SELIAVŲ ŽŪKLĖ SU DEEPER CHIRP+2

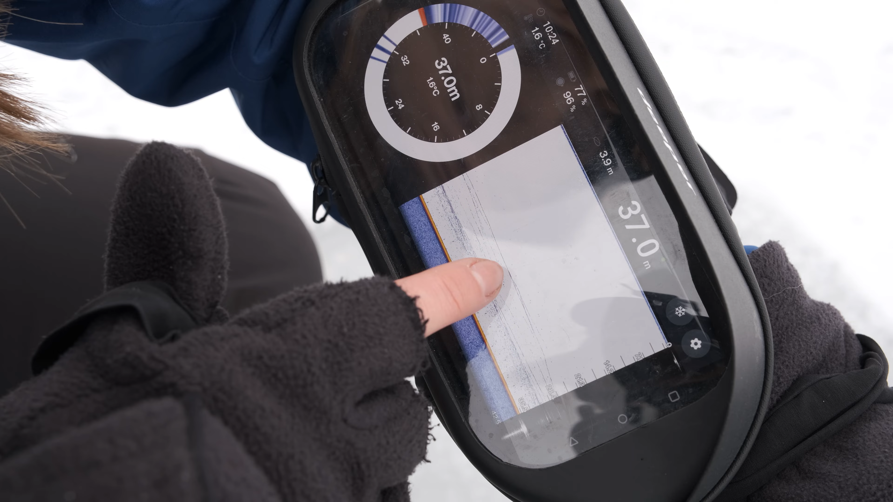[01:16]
On screen: depth 37.0 m
Vieta tikrai tinkama žviejibai, bet smalsumo vėdini, manau, galime patikrinti, ką rodo kitose taškose.